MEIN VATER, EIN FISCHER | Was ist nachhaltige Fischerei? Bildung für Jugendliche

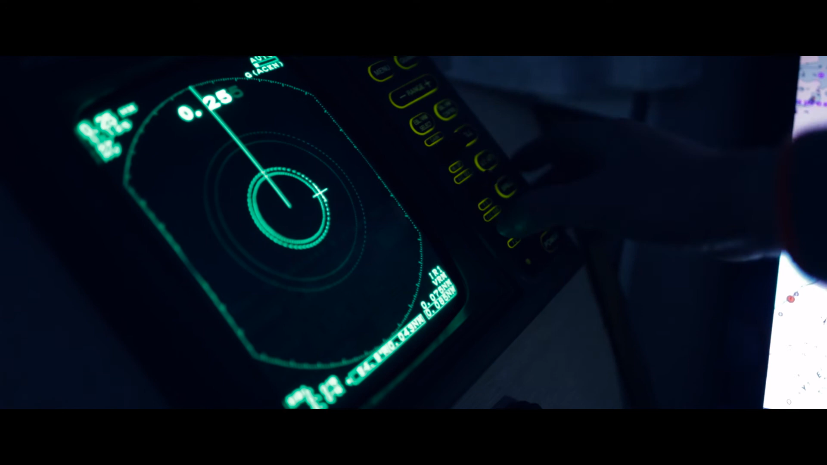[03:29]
An all diesen Bildschirmen kann mein Vater alles ablesen, was er wissen muss, um die richtige Menge zu fangen.